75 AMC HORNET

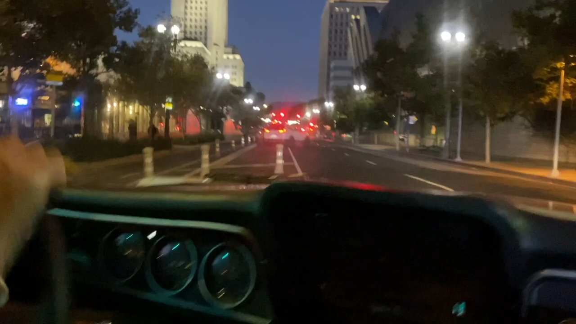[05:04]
mta transit building looking pretty dark city all ahead to the left looking pretty awesome at night so you know we're going to take a little drive past that
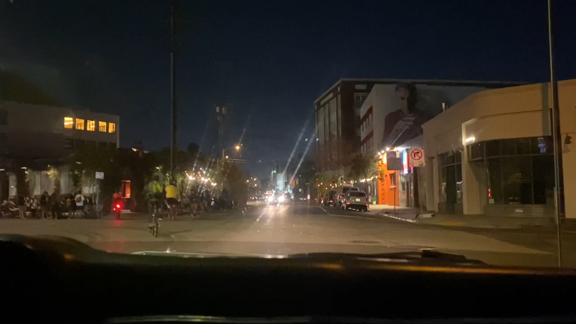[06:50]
side looks like these uh the pedal power boys are out pit stopping at the first so